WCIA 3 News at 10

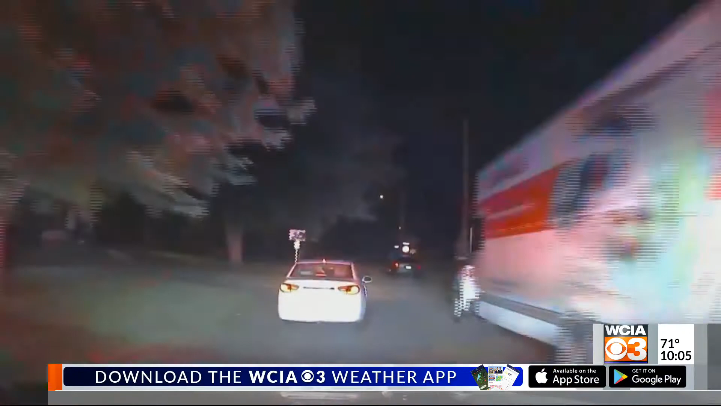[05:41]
and that chase would continue for a few more minutes until Boykin was finally stopped